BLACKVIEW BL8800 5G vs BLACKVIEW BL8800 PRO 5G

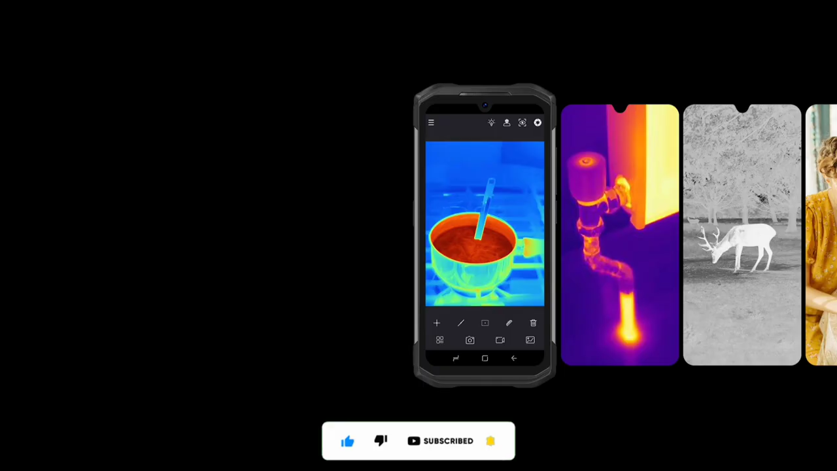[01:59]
cameras this is the department where both devices differ the bl8800 has a 50 megapixel main camera it